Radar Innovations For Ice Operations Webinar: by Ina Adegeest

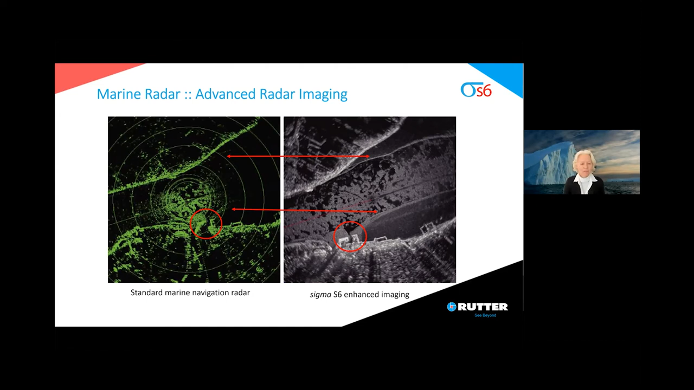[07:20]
You can see much better the ice ridges on the RADA image, radar image. And you can also clearly see the harbour entrance, harbour facilities. Another example of the advanced radar image is shown here. While not displaying ice, it gives a good example of the power of enhanced radar technology. Displaying small objects in the water and enhancing the overall situation awareness. This is due to scan averaging and special processing.
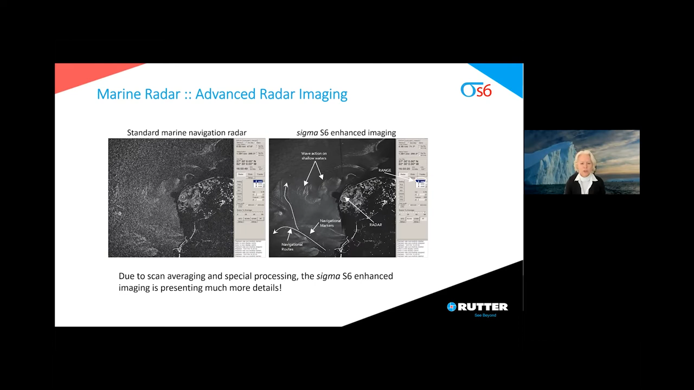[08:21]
you can see much more details like the navigational route, like the navigational markers, like wave actions in shallow waters. This slide shall give you an idea about specialized detection and tracking of RADA's technology versus ARPA tracker.
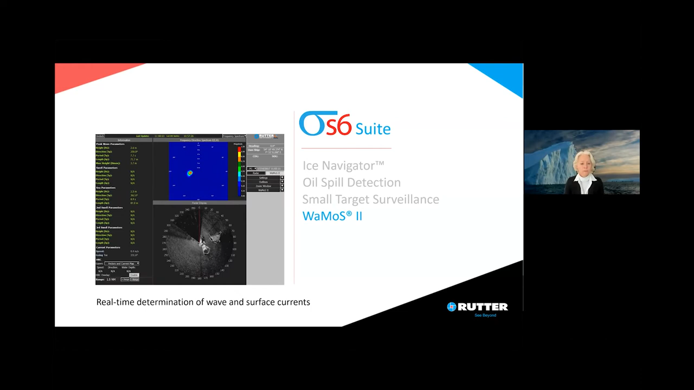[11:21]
to monitor sea state conditions in real time,